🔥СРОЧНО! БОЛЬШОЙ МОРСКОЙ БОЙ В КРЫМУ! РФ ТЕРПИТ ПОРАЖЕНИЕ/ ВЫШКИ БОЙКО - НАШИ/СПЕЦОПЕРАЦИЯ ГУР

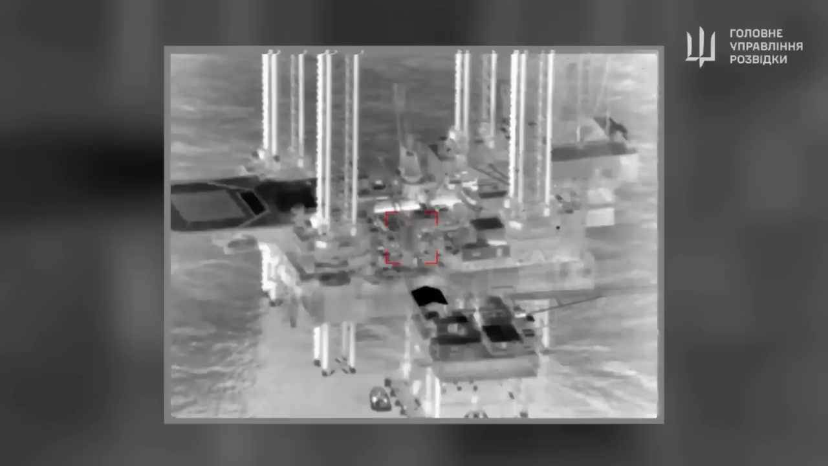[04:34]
Ми облетілися дроном, обдивилися територію, подивилися на схематику взагалі самих платформ, який там підхід, який захід,
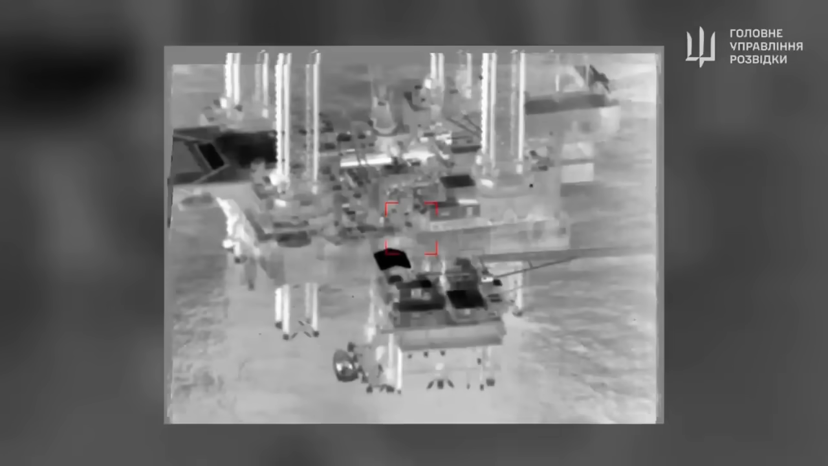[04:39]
який взагалі метраж тих сходів, по яких ми будемо рухатися. Ну і ймовірні напрямки, де можуть стояти міни і подібно тому.